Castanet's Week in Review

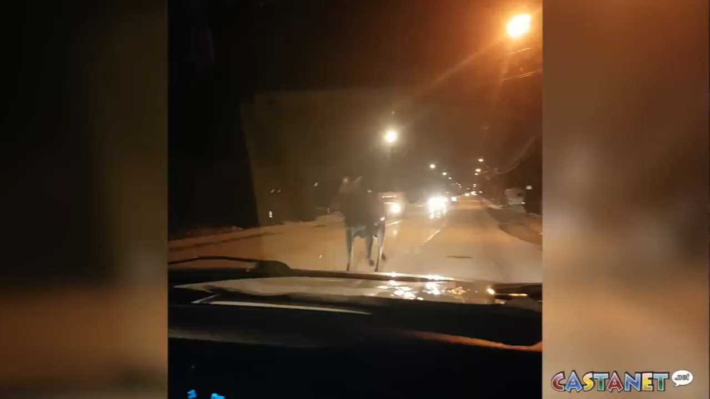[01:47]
On Tuesday night, on the other side of the lake, a moose went running by a vehicle that was driving on Gordon Drive near McClure Road.